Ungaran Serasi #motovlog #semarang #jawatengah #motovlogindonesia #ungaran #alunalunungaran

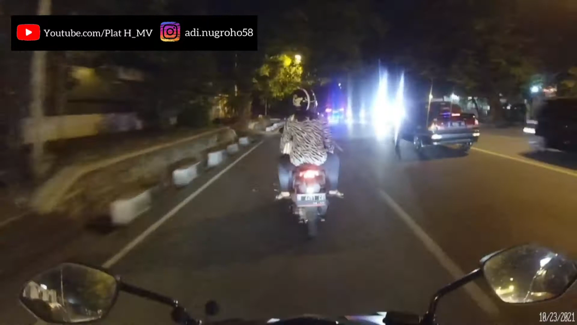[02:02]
Ramai juga, nggak kayak apa ya, nggak kayak waktu PPKM. Ketika PPKM itu masih diberlakukan, ini kondisinya sepi ya, nggak seramai kayak gini.
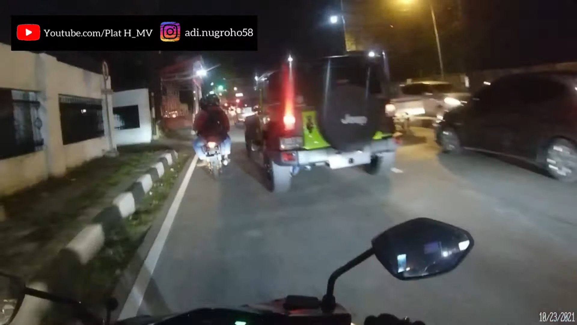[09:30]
Dari arah belakang ya kayaknya sirin.
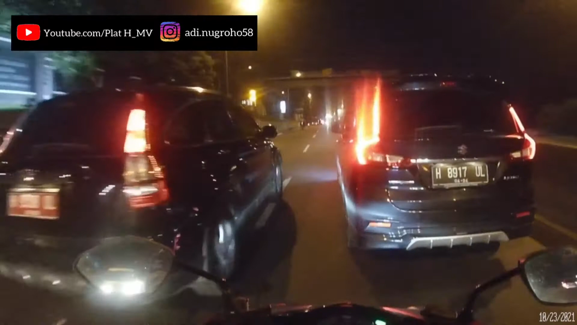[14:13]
Gue demen. Nih. Tuh, yang di depan tuh. Kalau lu pada lihat ya. Nih yang gue demen. Vespa. Ini salah satu kendaraan favorit. Dan gue berharap gue bisa punya Vespa lagi.